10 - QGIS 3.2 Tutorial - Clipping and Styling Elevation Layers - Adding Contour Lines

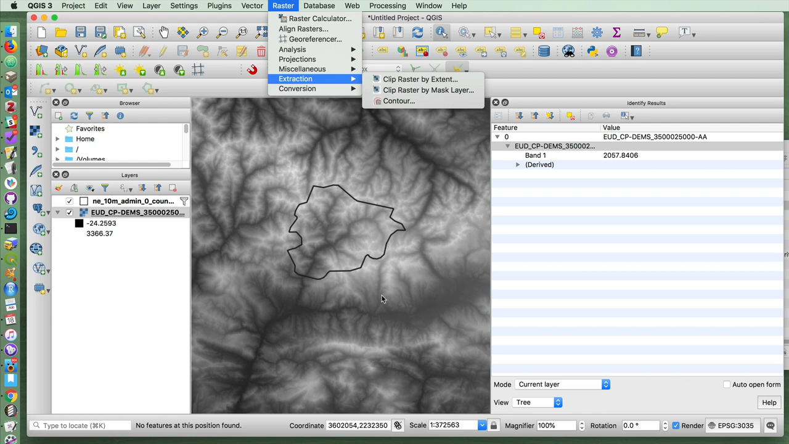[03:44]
to include some of the area outside of Andorra. But let's use Andorra's borders for the time being. The input layer is your raster layer.
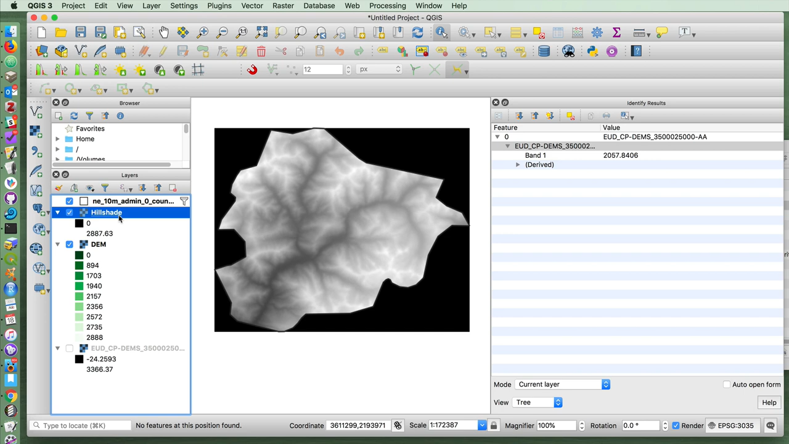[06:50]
If I turn this hillshade thing on here, and go up to properties, and change this to hillshade, press apply, notice that it has re-rendered our raster using hillshades to show
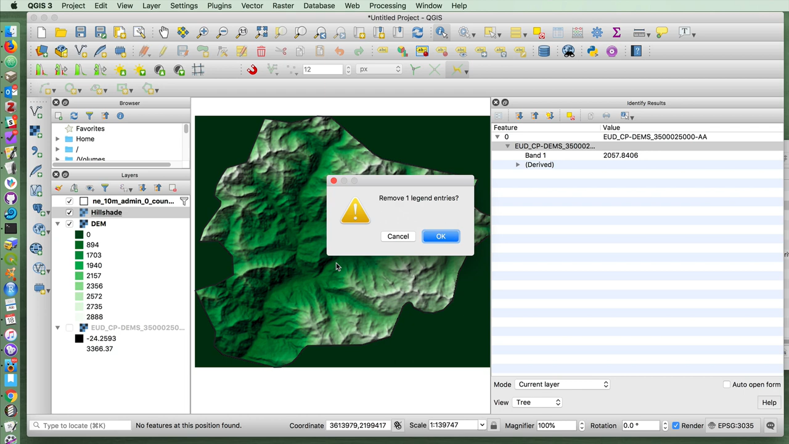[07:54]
I don't know if you can see it as clear as I can, but it's rather boxy and grid-like. There is another way to produce hillshade which doesn't do this. If I click on my digital elevation
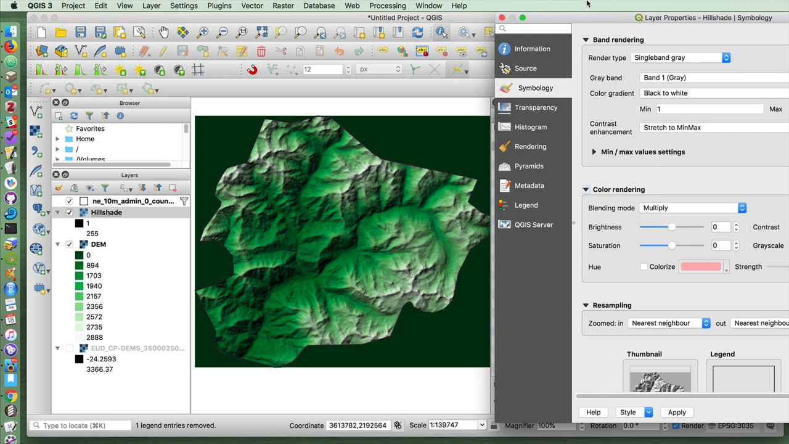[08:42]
I'm at least not seeing those kinds of left-right grids that I saw in the other case. This produces a very stark, high contrast kind of thing.
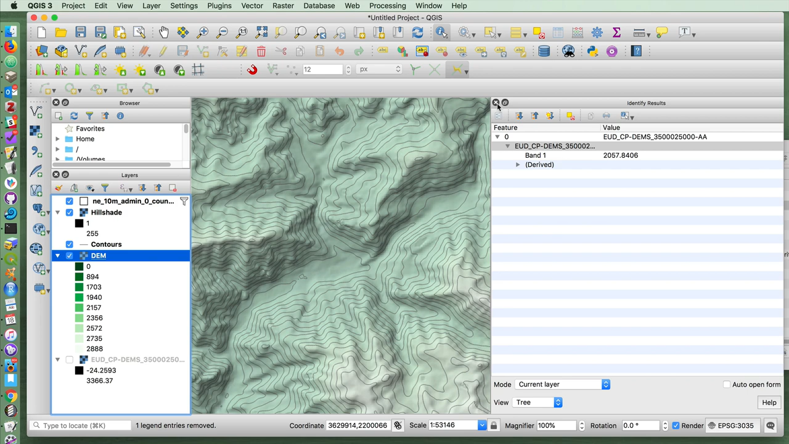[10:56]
But let's imagine that we're zooming in just on the valley where the city of Andorra or the town of Andorra is located, in this valley area here.